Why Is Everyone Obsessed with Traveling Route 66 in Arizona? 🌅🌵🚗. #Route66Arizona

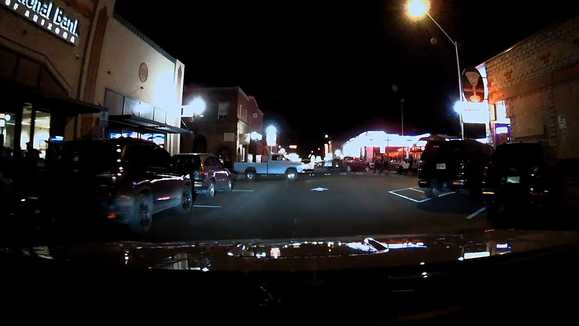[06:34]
Williams is a very active little town. There's people everywhere. We'll have to come back sometime to partake in the nightlife.
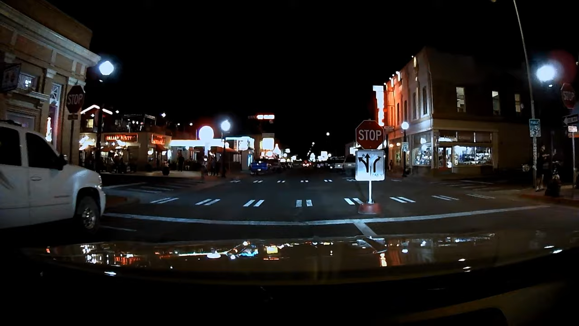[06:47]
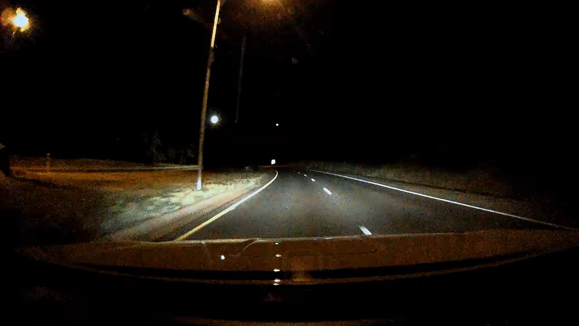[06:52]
And we are once again on the road driving into the night. Until we reach our final destination for the day. The Red Feather Lodge in Toussaint. See you in the morning.